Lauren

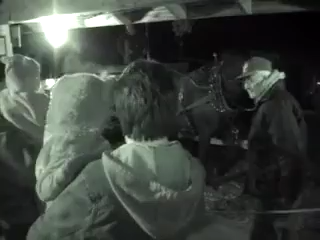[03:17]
They haven't turned it into us. Is that a horse?